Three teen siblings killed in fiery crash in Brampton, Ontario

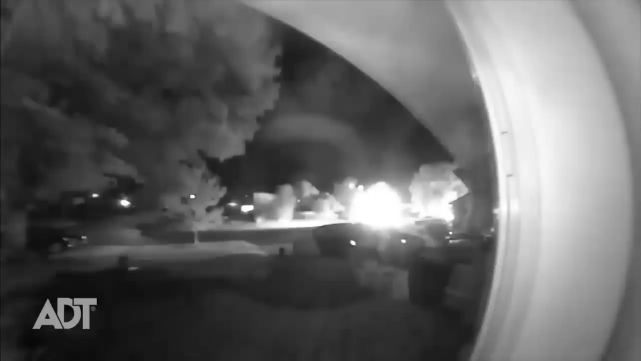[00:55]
home security video shows a fiery ball you can't even see the car the flames have engulfed you couldn't tell the fire flames were that